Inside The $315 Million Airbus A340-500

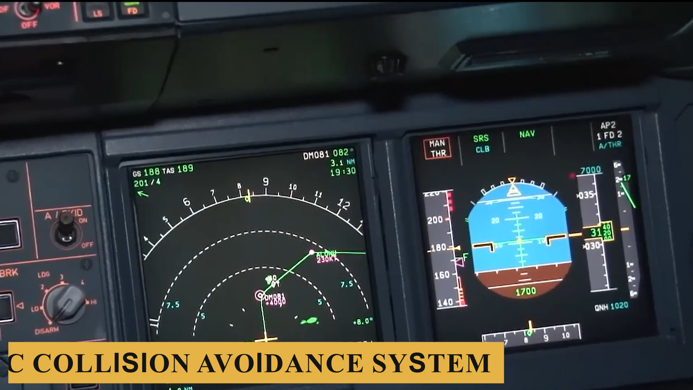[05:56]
which helps in detecting and avoiding potential mid-air collisions,
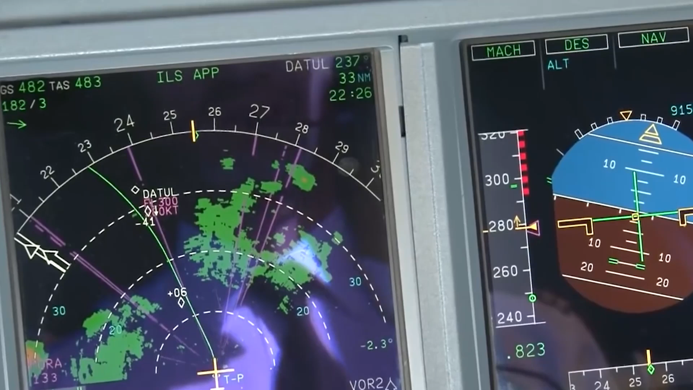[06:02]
which assists pilots in navigating around severe weather conditions to ensure passenger comfort and flight safety.